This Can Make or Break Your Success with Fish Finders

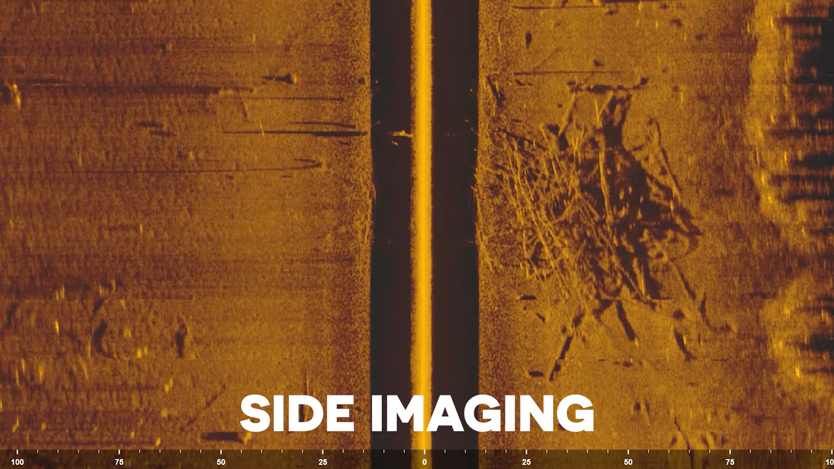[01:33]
The way you find these offshore pieces of cover that you can't see is by using a fish finder and there's actually a specific view that's designed to help you find pieces of cover and structure away from the bank and that's side imaging. Much like getting an aerial view of this bank to see what visible
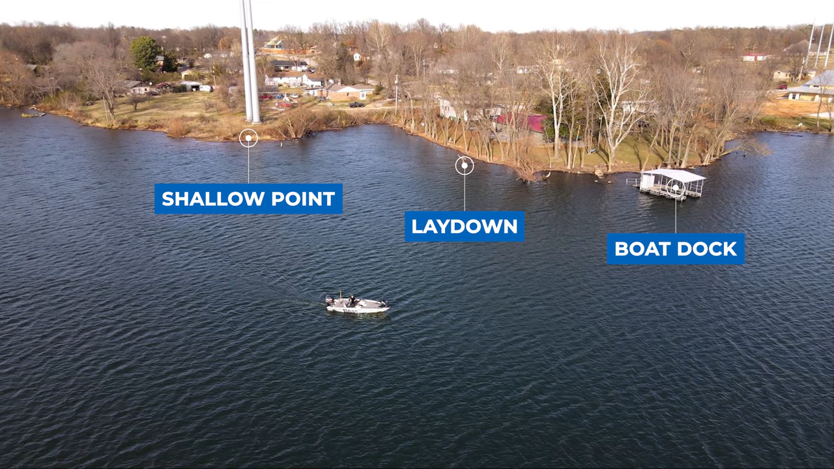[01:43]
cover we can find side imaging on your fish finder is designed to give you an aerial view of what's on the bottom of the lake.
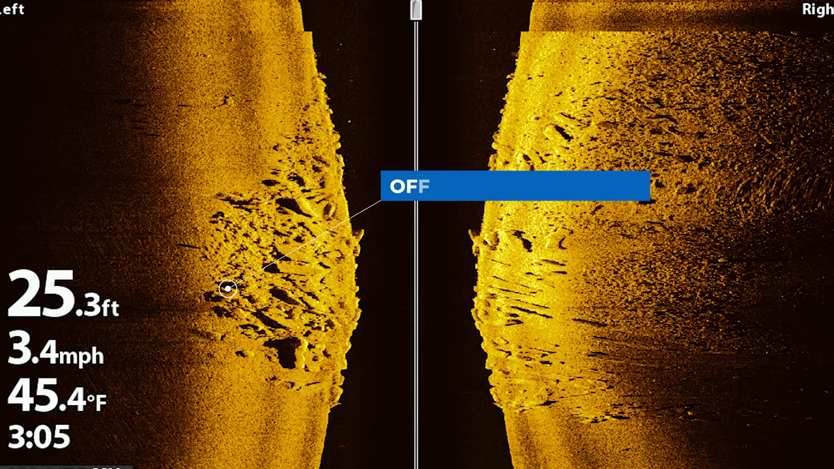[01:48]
On screen: depth 25.3 ft, water 45.4°F, speed 3.4 mph
The way side imaging works is that it will scan to the right and to the left of your boat 60 to 100 feet so that you can see any available cover that's out in the middle of the lake that you can't visibly see with your eyes. There's one thing I want to clarify about side imaging that confuses a lot of anglers. When you set the range of your side imaging to let's say 100 feet, a lot of anglers assume that the side imaging is scanning a hundred
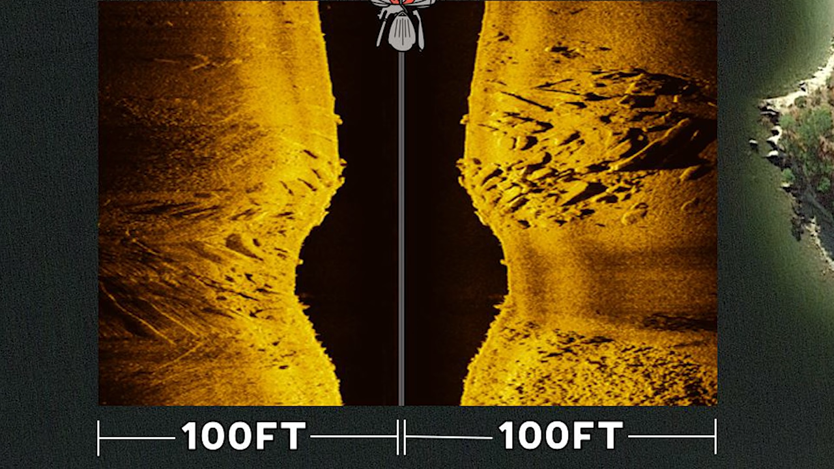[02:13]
feet across the bottom of the lake to the right and to the left of the boat. However, you have to account for the fact that side imaging also captures the water column. The water column is the black space in the middle of the screen. The bottom of the lake is where the color starts on either the right or the left side. In this example here you can see that there's 20 feet of black space on both sides of the center line and then 80 feet of the colored region. The 80 feet of the color region is the actual bottom of the lake that you're scanning and then that black space is 20 feet of the water column.
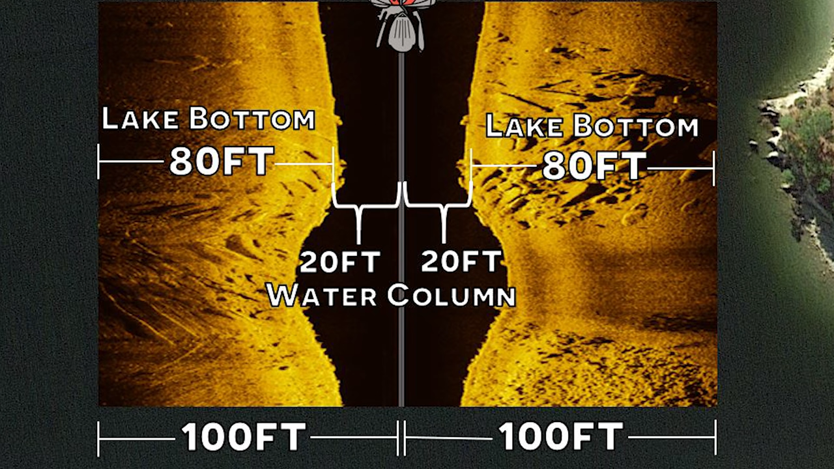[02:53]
Therefore, even though you're setting your range to 100 feet in your side imaging, you're actually only scanning 80 feet of the bottom of the lake on both sides of the boat. You're not actually scanning a full 100 feet. This means you've set the range to 50 feet and you're in 20 feet of water, you're only scanning 30 feet on either side of your boat.
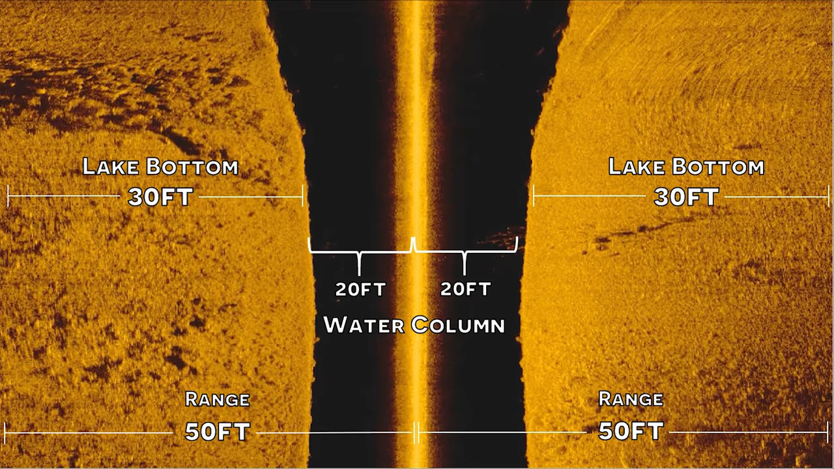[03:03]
If this concept is a little bit confusing, I've made a detailed video explaining how this works where I actually went into a parking lot and
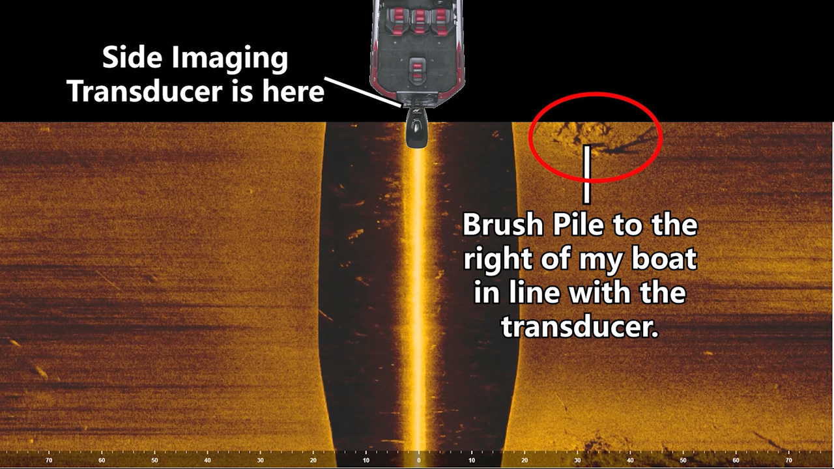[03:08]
used some traffic cones and other things like that to explain how to interpret a side imaging image.
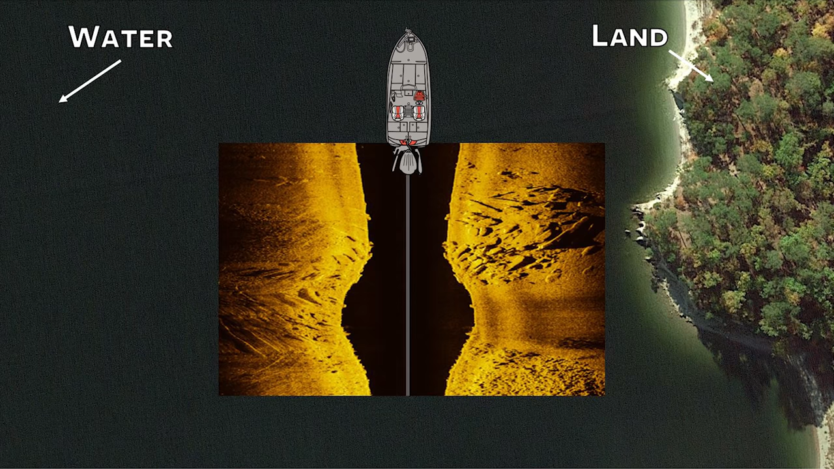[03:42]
In the same way, side imaging is a great tool for scanning a large amount of water quickly to identify key pieces of structure and cover that you should fish.
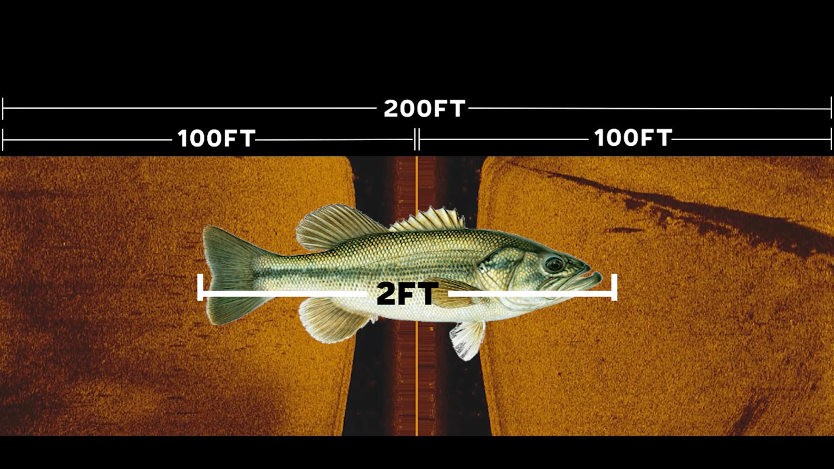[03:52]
However, bass are not that big and even a really big bass might be no more than 24 inches long or two feet. Therefore, if you're scanning to the right and left of your boat 100 feet on each side,
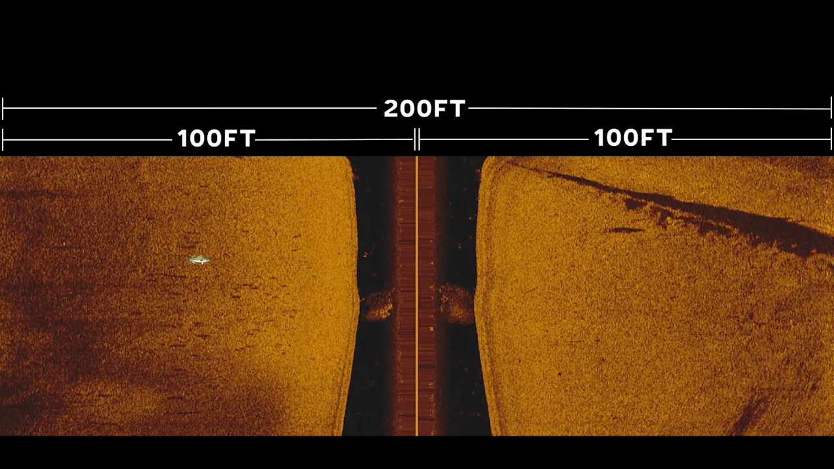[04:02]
that means that the bass is only going to take up one one hundredth of the width of that screen. It's going to be very very difficult to identify a tiny fish on your screen compared to the vast amount of water that you're scanning on your side imaging.
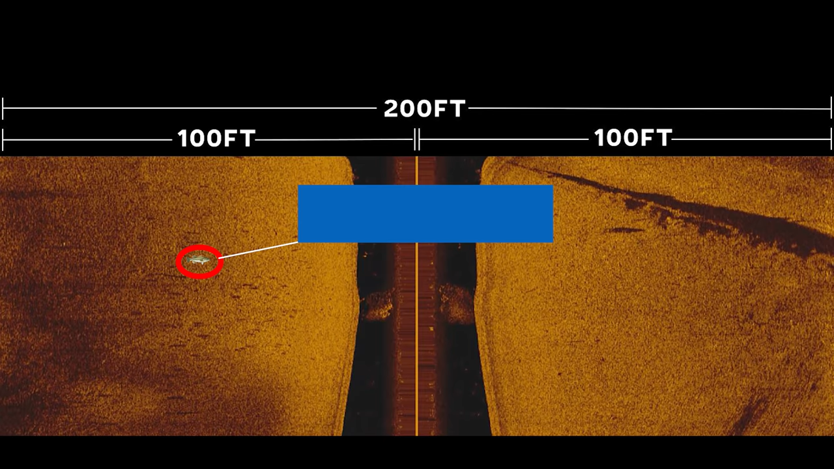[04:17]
Now, it is possible to identify bass using your side imaging and I've made videos explaining how to do this in the past. They'll basically just show up as black grains of rice because you're actually looking at the shadows of those bass as they're sitting on the bottom of the lake.
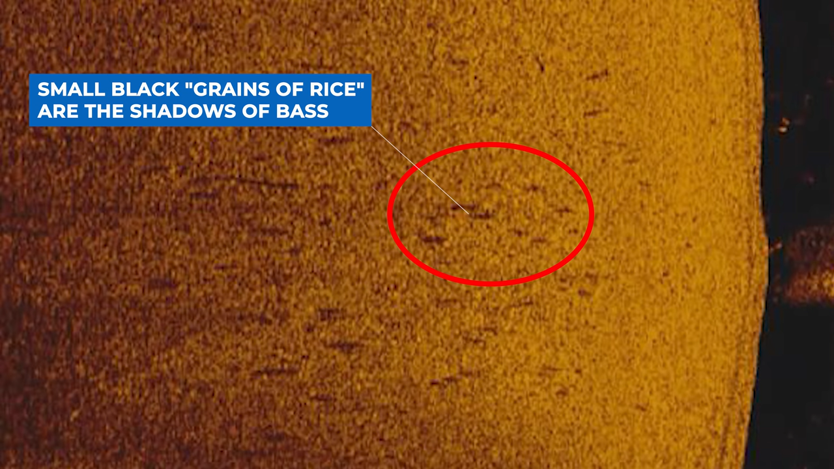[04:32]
However, this is definitely not easy to do and even though I've had thousands of hours of experience using my side imaging,
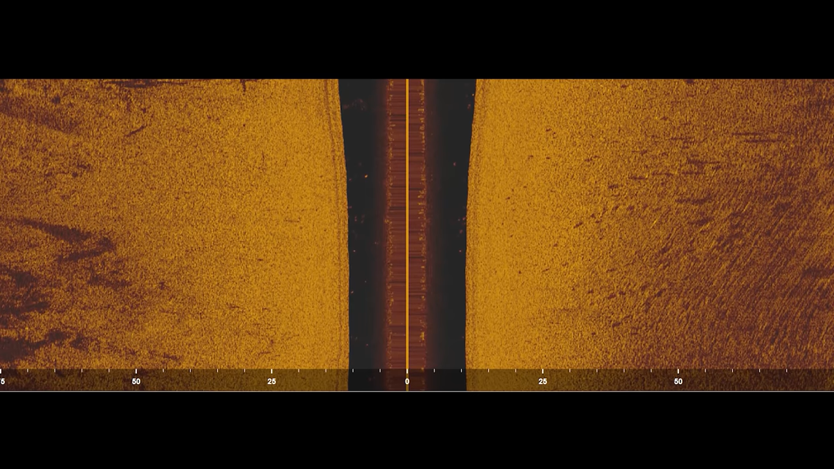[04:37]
I still struggle to identify individual fish on the side imaging consistently.
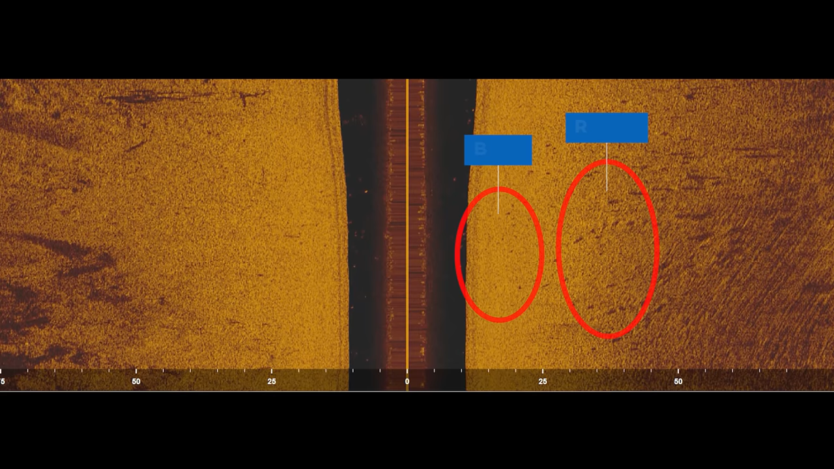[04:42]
Fortunately, our fish finders come equipped with a lot better tool for identifying bass and that's down imaging.
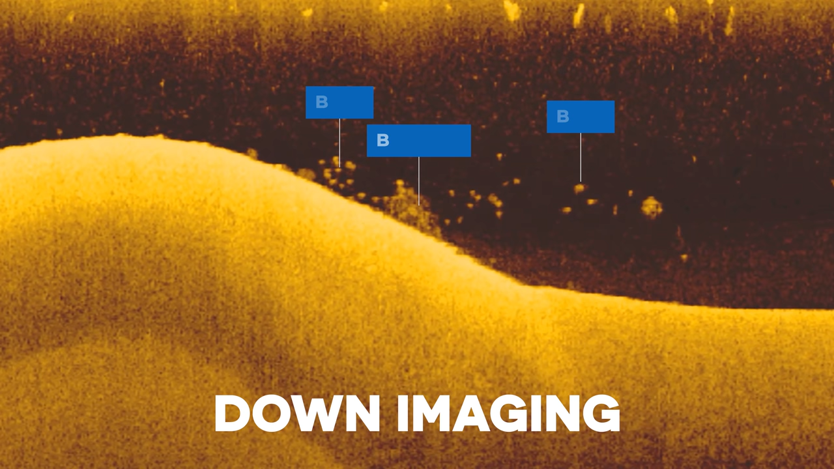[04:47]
If side imaging is the paint roller, down imaging is the pen. With down imaging, you're scanning a lot smaller area.